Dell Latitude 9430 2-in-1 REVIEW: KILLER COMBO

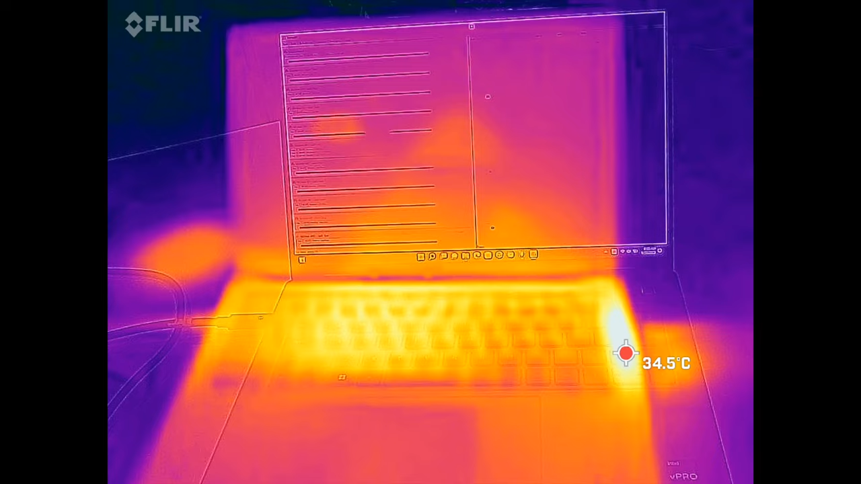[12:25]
On screen: spot 34.5°C
There's a hot spot here, as you see here and on the underside, but for the most part stayed relatively cool.